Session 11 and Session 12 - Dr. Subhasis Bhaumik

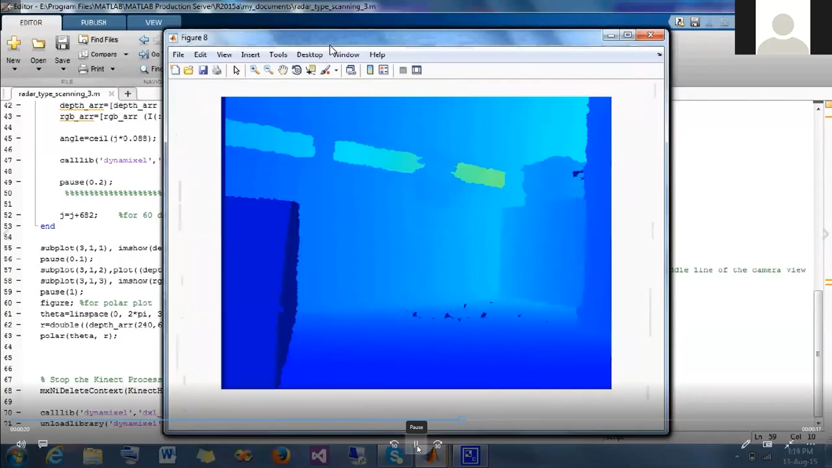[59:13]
So this is basically the scanning. And once it is scanned, the total environment is scanned, then everything is now placed in a virtual form.
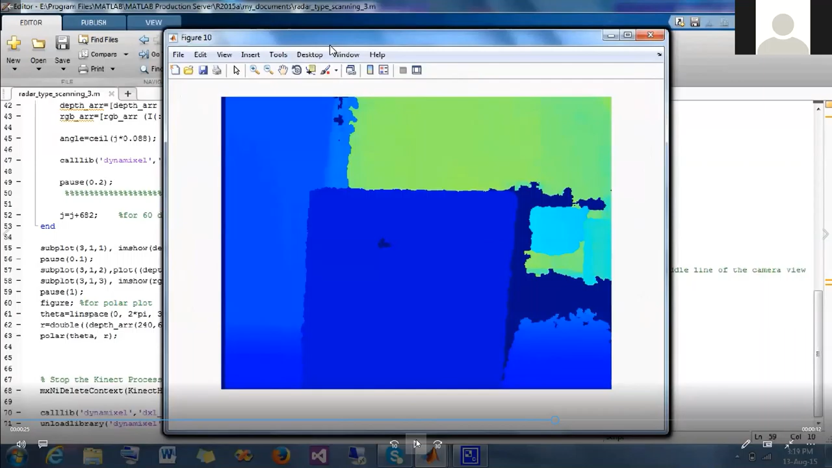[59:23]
So these are the objects. What we are finding over here, one box was placed. Okay, so there was a box. And you can see that this is the box.
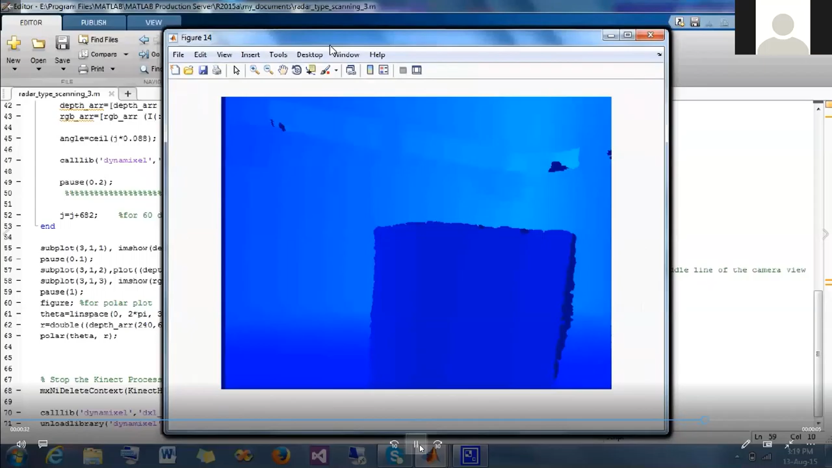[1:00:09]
So this is the reconstruction phase. Okay, so many images are there. Okay, so one by one, you can see that there is the image. And these are stitched with each other. Okay, so there is a stitching process. Stitching is will take place. And through this stitching process, it is possible to reconstruct the total environment in the CAD model. From the realistic to the CAD model, it is possible.
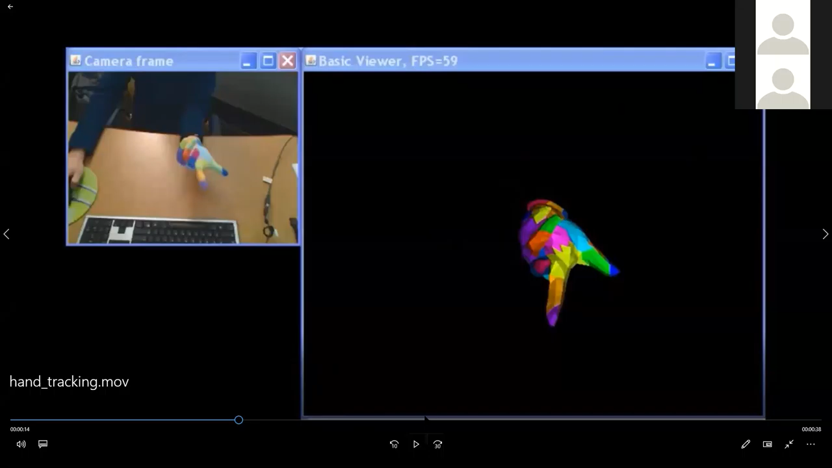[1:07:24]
So this is possible. It's the hand movement is possible, and track the hand movement. You can track the fast 3D motion of this sequence.